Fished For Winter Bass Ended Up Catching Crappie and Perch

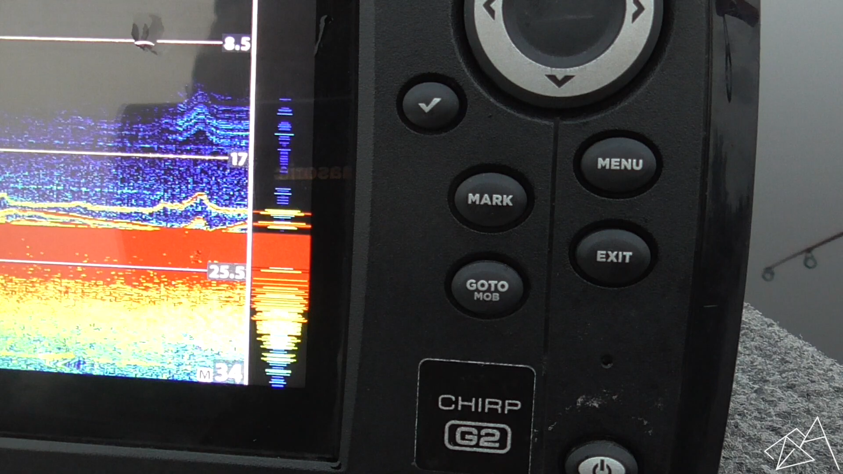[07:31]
He's coming up. There's a couple fish there. Oh, he hit it. He hit it. Dang it. Come on. Come on, bro. He hit it.
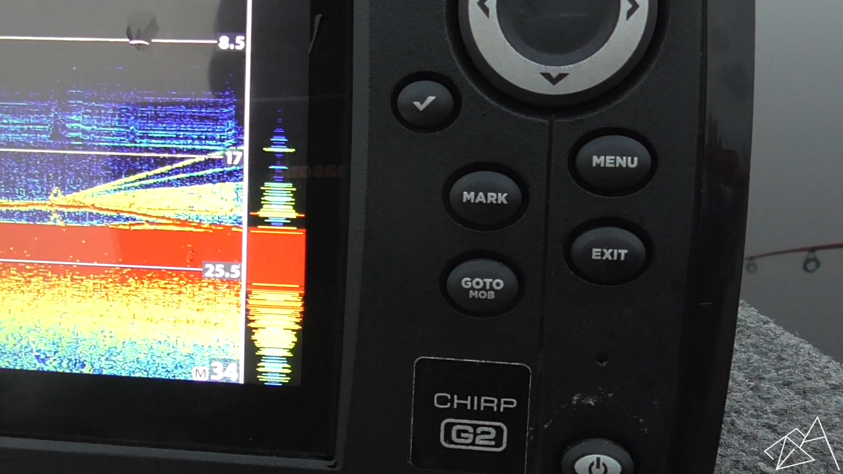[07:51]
He just didn't take it. I'm gonna reel up, see if we can find him again. So there's a fish on the bottom here. You see that? That's a fish right there marking on the bottom.
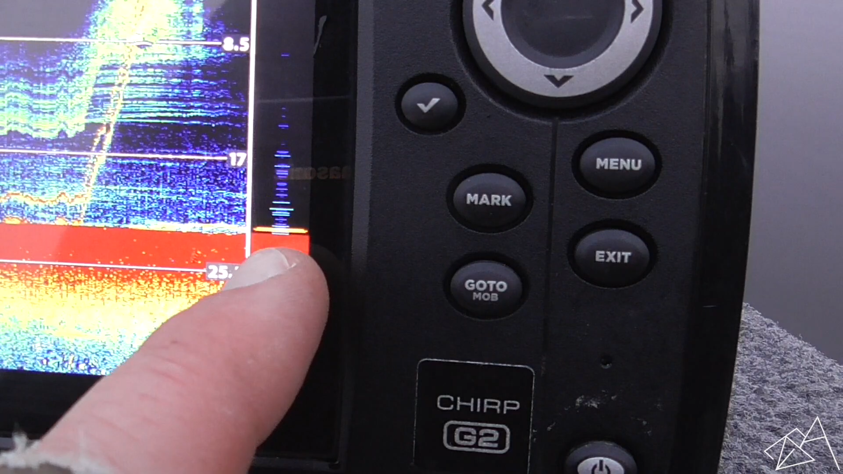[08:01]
We'll drop down again. Comes my weight and the bait. There's two fish. There's a fish a little higher there. Bring that right there. Fish coming up to it.
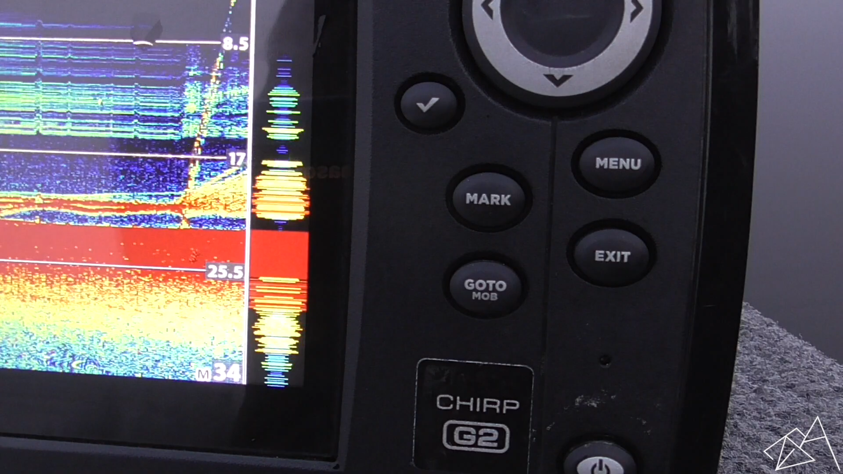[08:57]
Got him. Oh, wow. Nice. It's a crappie, guys.
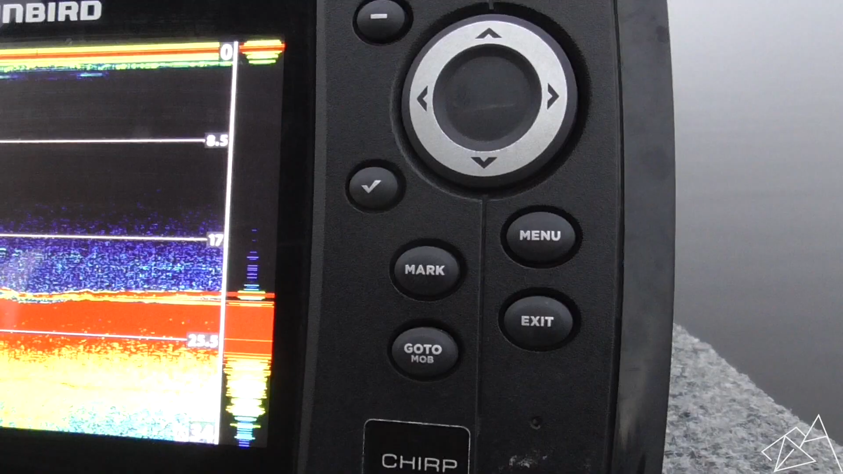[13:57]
All right, see that fish? There's the fish right there, that dark red line.
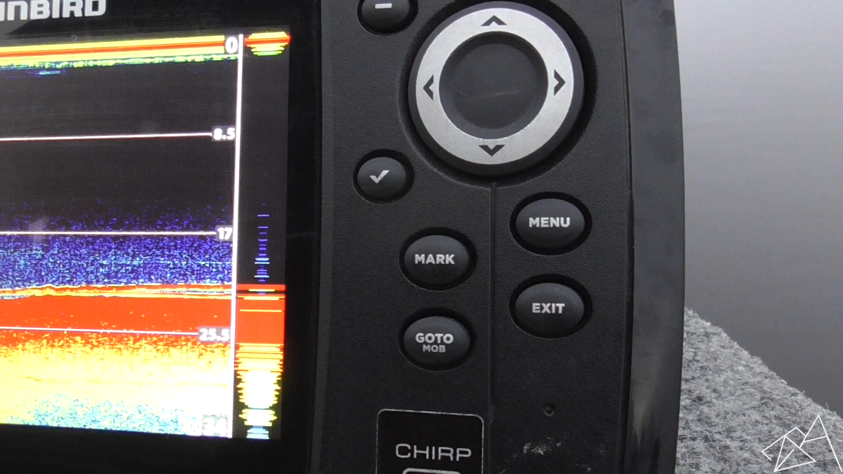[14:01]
We'll drop down there and see. That's my weight coming down. And then that little, the smaller liner above it is my bait.